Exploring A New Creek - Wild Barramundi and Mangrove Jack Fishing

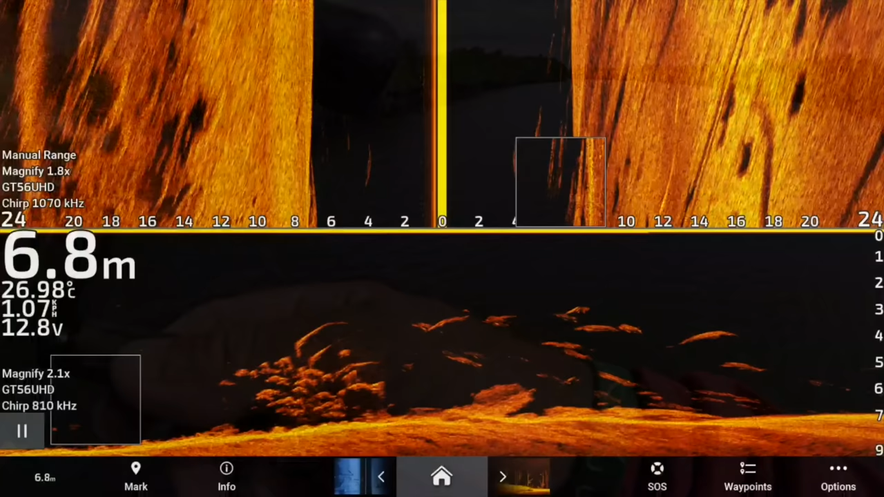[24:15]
On screen: depth 6.8 m, water 26.98°C
All right. You can see that. There's a big school of barra there. That's the lead in front of the start of the school. So you can sort of see. But basically, they're right through there. You see them on the side scan now. We've just drifted down the downstream side. So we're going to sit back here.
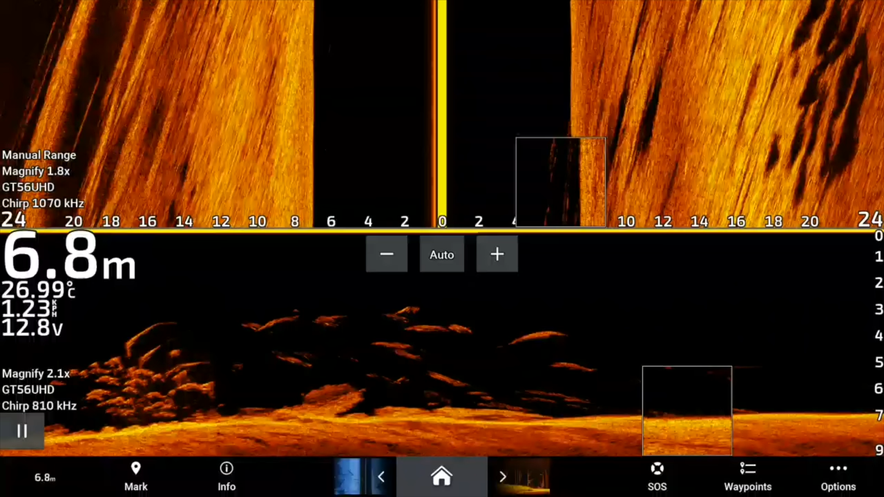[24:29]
On screen: depth 6.8 m, water 26.99°C
And as you can see from the side scan up the top, they're sitting at about probably 15 to 20 meters upstream. So I'm hoping we haven't spooked the school. But we're going to sit back here and we're going to just pepper our way up through there. Most of the fish are sitting at about three meters.
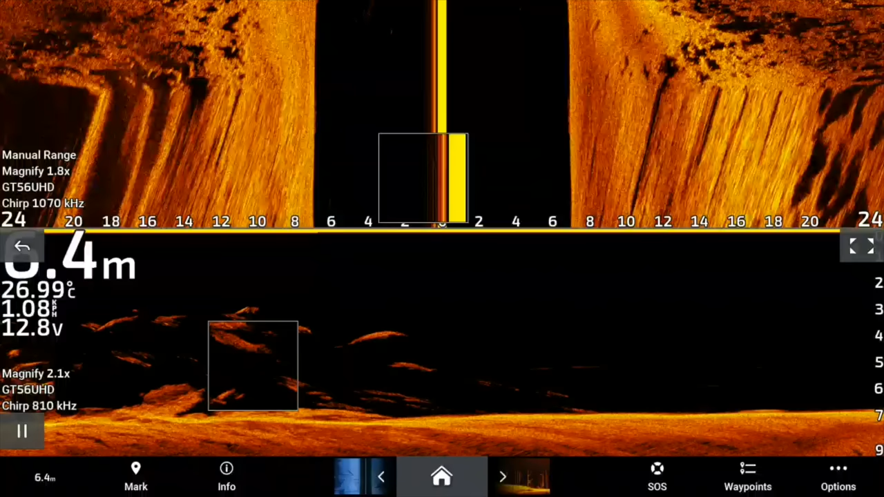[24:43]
On screen: water 26.99°C
So I'm not sure what to throw at them just yet. But I might have a little look and see what I've got. All right.
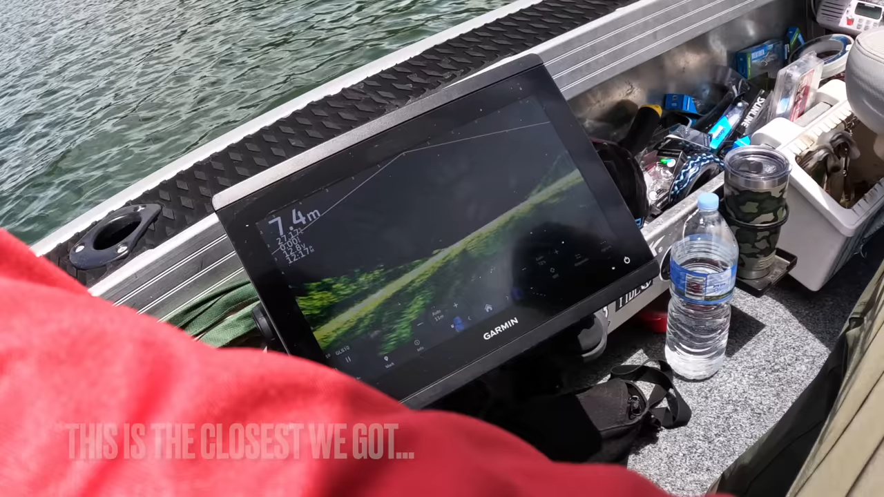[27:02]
He come back. Where'd he go? This is a tea bagging to the next level, eh?
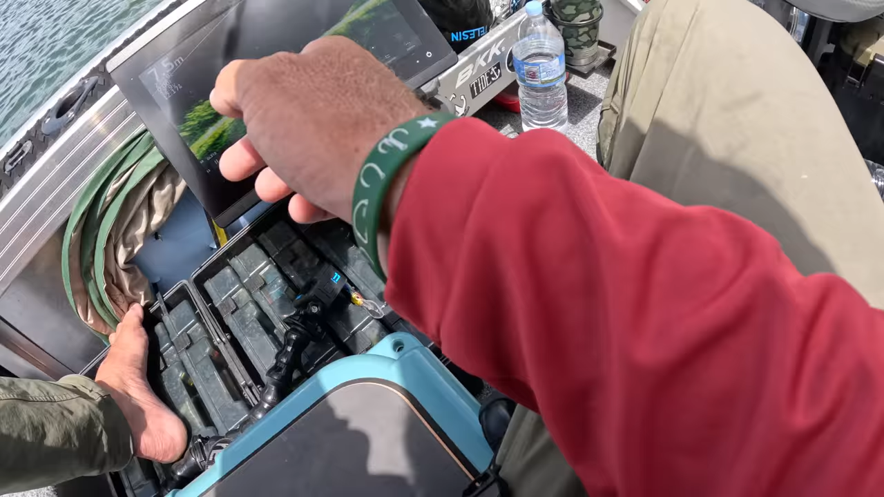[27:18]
It's going away there in front of us, bro. We're just there. So, let's have a little look at this. You should see the lure come down.